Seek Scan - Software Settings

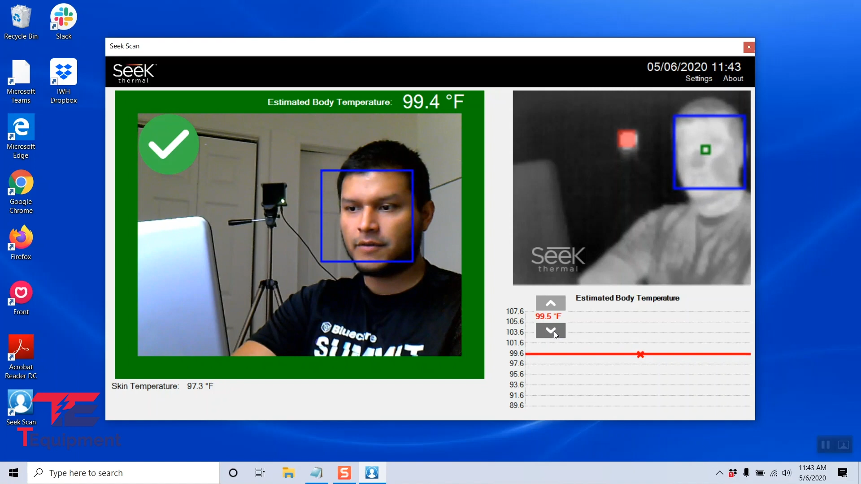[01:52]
I'm going to make it 99.0 degrees Fahrenheit in this case, and I'm going to step out of the frame. And this will trigger the fail alarm. And as you can see, it does. This is how the fail alarm shows up as well. So it's very easy to read. And we can also look into the other setting we applied.